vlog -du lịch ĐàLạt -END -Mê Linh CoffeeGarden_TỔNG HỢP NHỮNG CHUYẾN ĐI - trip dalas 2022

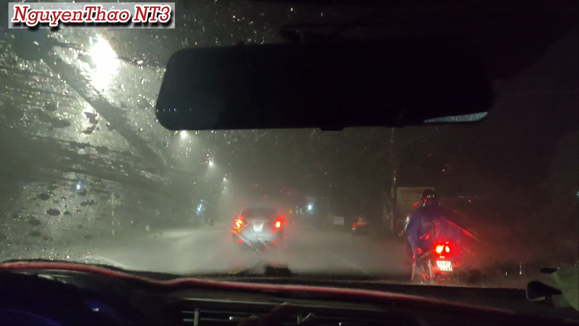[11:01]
Đã mưa to mà còn gió mạnh nữa Cho nên đi ngoài đường những lúc như thế này cũng hơi bị nguy hiểm nè các bạn
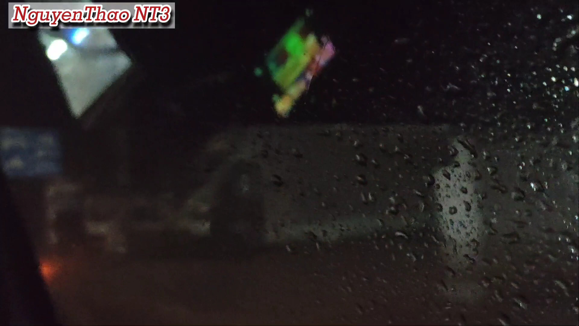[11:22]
Nhưng cũng may là cái đoạn đường mưa to chỉ khoảng vài cây số thôi Và lúc này thì mưa cũng nhỏ dần rồi
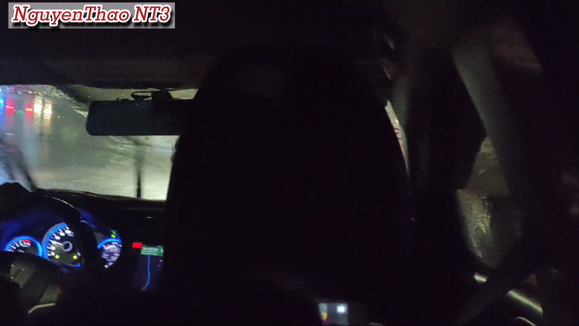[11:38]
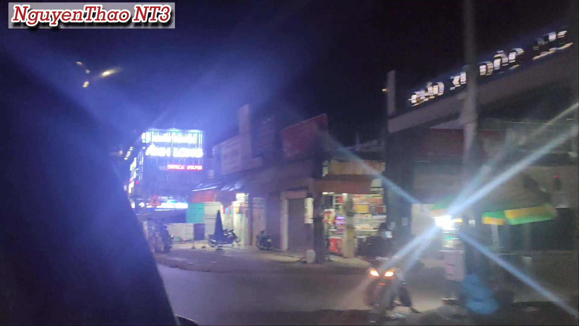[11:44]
Và khi cần đến nhà thì may quá chỗ mình không có bị mưa